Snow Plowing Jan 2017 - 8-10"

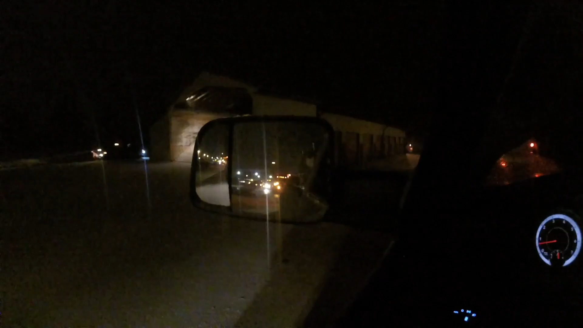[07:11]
They have come out of the woodwork to make some money in this snow. There's a pickup truck going by there. It's already been loaded. It looks like I am number 4 in line now to get loaded. It is snowing.
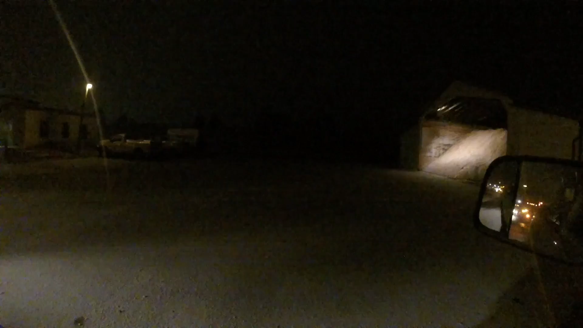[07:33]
It is 4:45 and 25 degrees. Looks like about a half an inch of snow here.